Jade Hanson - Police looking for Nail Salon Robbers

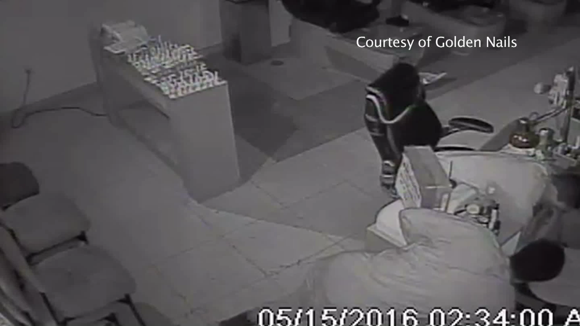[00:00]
Security footage provided by Golden Nails shows two men breaking into the salon early Sunday morning.
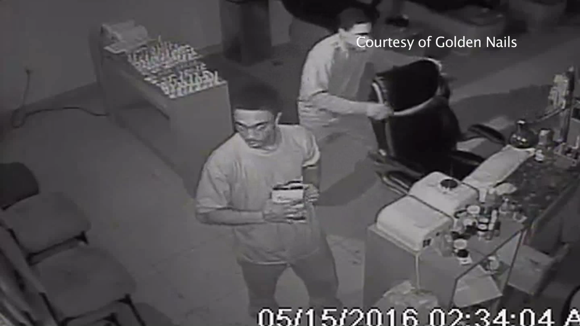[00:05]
One of the burglars is even caught on camera pulling
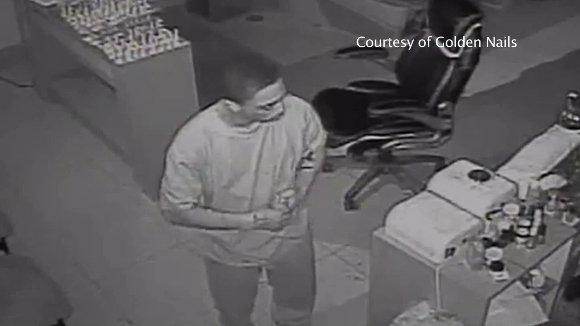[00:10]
a stack of cash out of the store's change box and then pocketing it.